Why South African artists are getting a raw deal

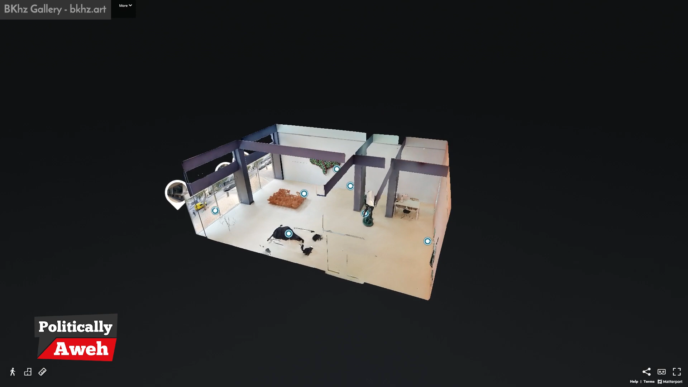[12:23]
who has set up a 3D tour of his gallery.